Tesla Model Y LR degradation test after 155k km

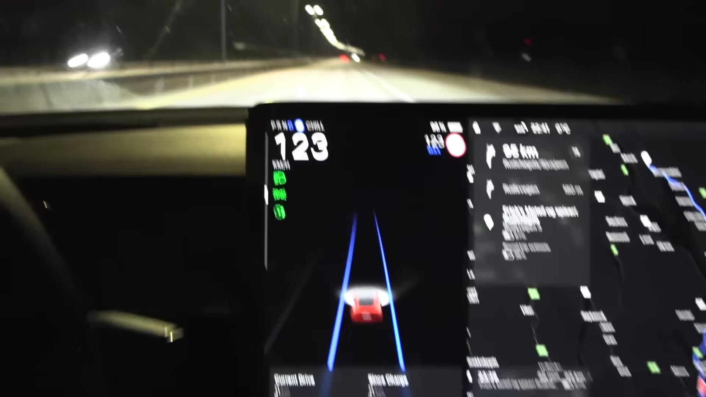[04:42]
But, here, we have so many tools that can show us the kWh use. So, I'll just head north now, along Mjøsa, and go over to Brummundal.